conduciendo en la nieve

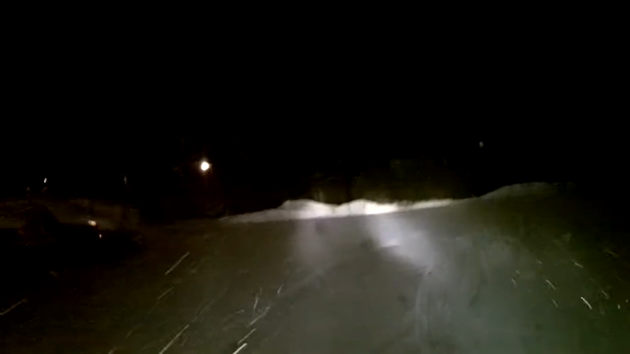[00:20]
That sucks. It's slippery, guys. Oh, dude, this is crazy. Look how much snow it is. Man, this is crazy. Can y'all see the snow? Can y'all see the snow? It's crazy looking. It's snowing hard, dude. Dang. Look at that shit. It's cool. Snowing in the rain. Snowing. Driving in the rain. Driving in the snow. Driving in the snow. It's a big snowbank.